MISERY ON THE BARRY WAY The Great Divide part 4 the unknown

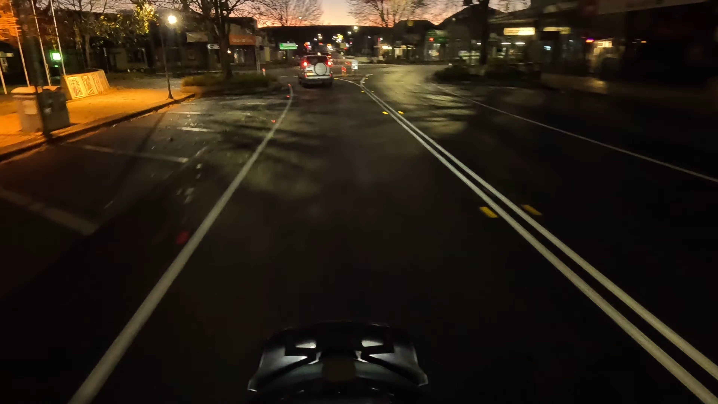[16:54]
Couldn't go back to sleep, so I've decided to get on the road early. Just heading through Cooma now.